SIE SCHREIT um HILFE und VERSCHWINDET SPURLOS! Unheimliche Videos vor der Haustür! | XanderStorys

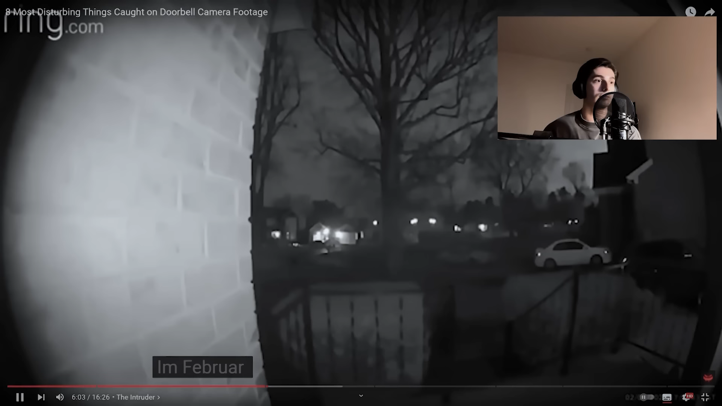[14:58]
In February 2020, an off-duty police officer received a message from his neighbor asking him to go check on his wife because somebody was trying to break into their house and the woman was home alone.
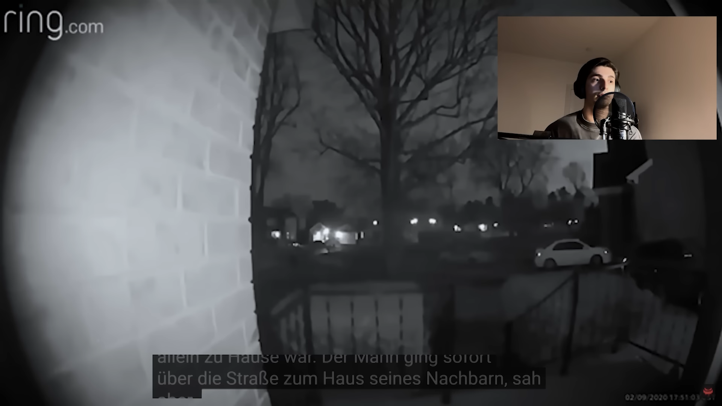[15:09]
The man immediately walked across the street to his neighbor's house, but didn't see anything suspicious. When he came back, he saw that his neighbor had sent him this clip. Boah, nee. Wie der da hochgekrochen ist.
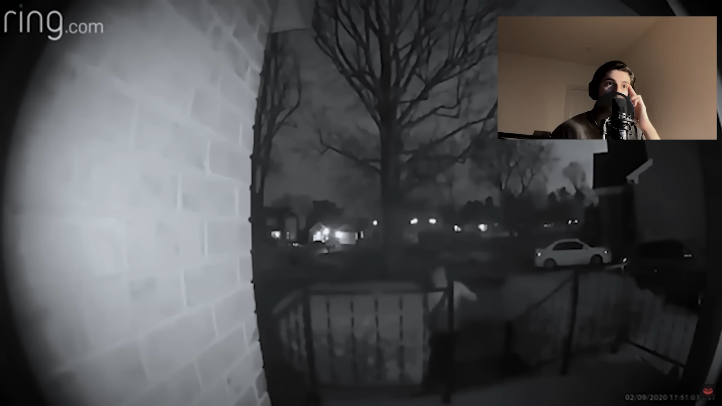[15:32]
Also. The video shows a shirtless man crawling up the stairs to the front entrance of the house and attempting to open the door. Realizing it's locked, he walks back down the stairs and makes his way to the side of the house. After viewing the footage, the man immediately called 911, and 10 minutes later, four officers arrived in the neighborhood with a canine unit to help track down the intruder. What followed was an intense game of cat and mouse involving the neighbors, the police, and the shirtless man.
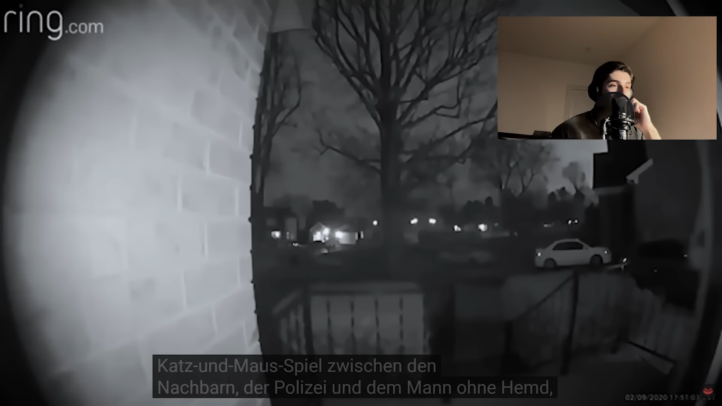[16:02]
Although he was spotted by the neighbors multiple times, he managed to slip away from the cops every single time. Several minutes into the search, the man heard his neighbor calling from across the street, saying that he could hear someone in his backyard. The two men scoured the outside of the house, and eventually found that the back porch light had been unscrewed, but the shirtless man was nowhere to be seen. About an hour later, the man who uploaded the video walked down onto his back deck and spotted the intruder unscrewing another porch light, this time from the house across the street.
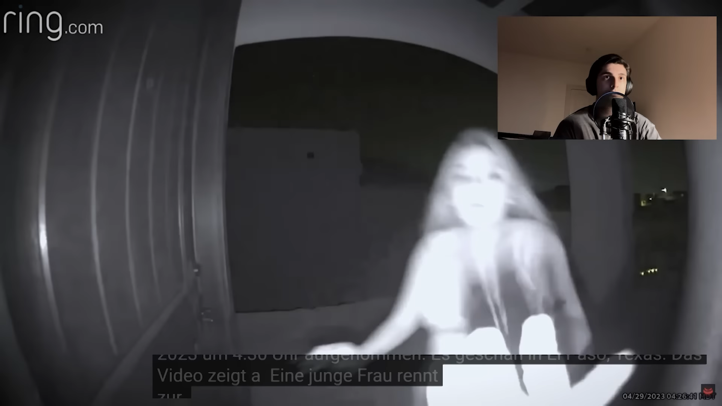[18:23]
The video shows a young woman running up to the front door of a house and ringing the doorbell.
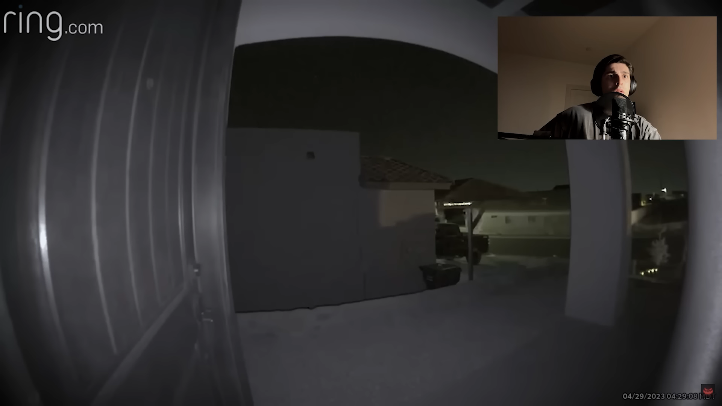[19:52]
After a few minutes of waiting, a car's headlights illuminate the driveway and the woman walks down the steps towards it.
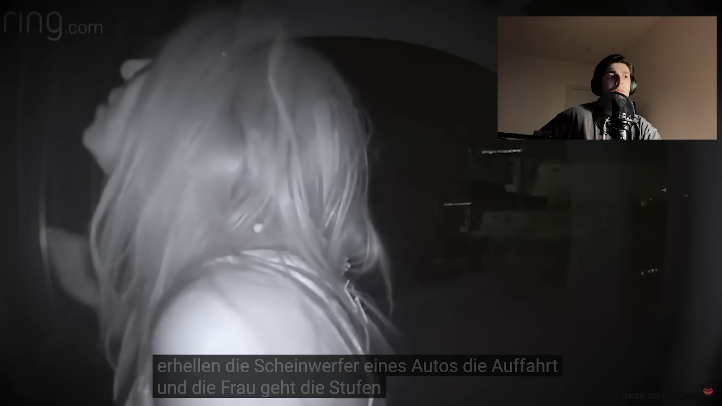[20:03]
It's possible that she got in the car, but this wasn't caught on the Ring camera.
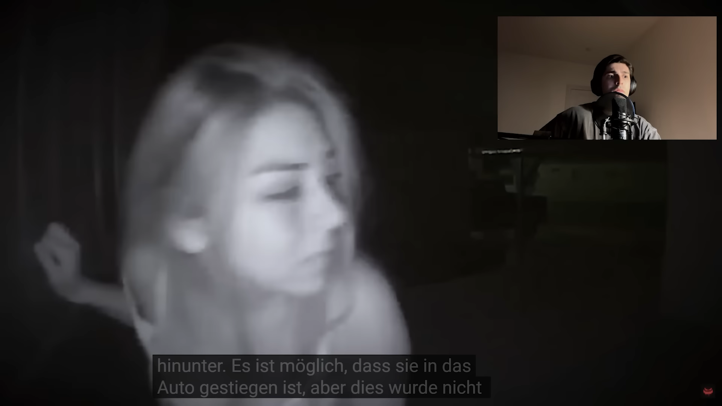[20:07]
As soon as the footage was made public,
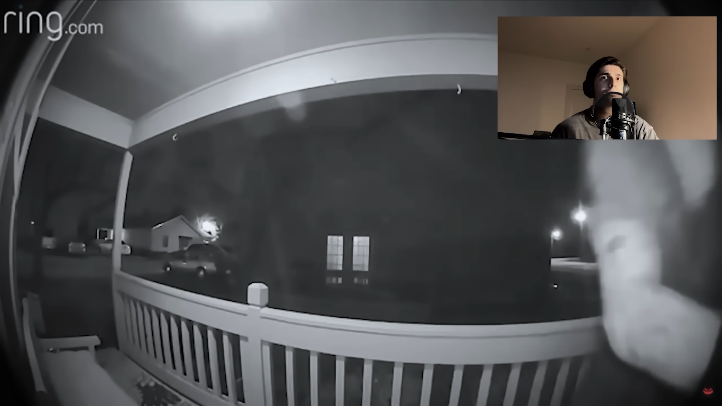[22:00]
In 2022, a Reddit user uploaded this disturbing Ring camera footage with the caption, "Zombies want your brain." The video shows a young man in a bandana covered in what appears to be dirt or blood, repeatedly slamming himself into the front door of a house. Oh God. On his third attempt to break down the door, he apparently knocks himself out after hitting his head. Stumbling after the impact, the man collapses over the front porch railing, knocking over an ornament in the process.
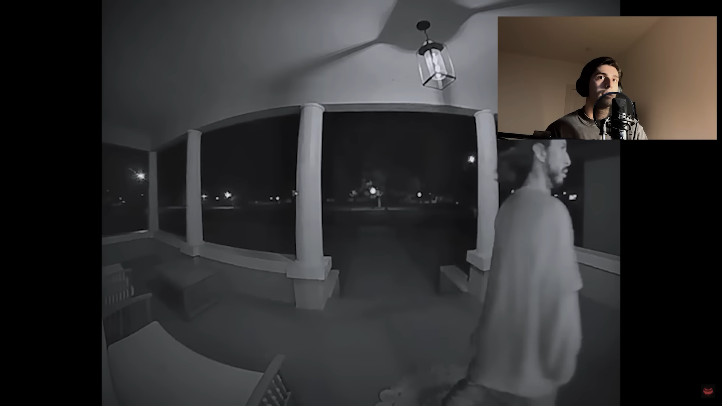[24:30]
Naja, und schon wieder die Bewegungsart und wie er sich verhält.
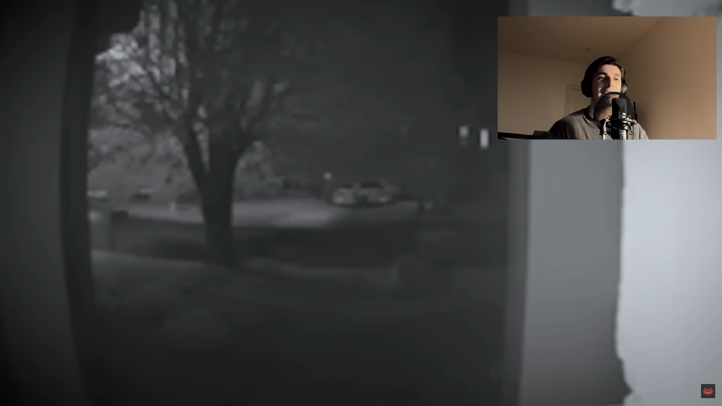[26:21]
Wie da jemand einfach so lang kriecht, so animalisch. Einfach mitten in der Nacht. There doesn't appear to be any context surrounding the video,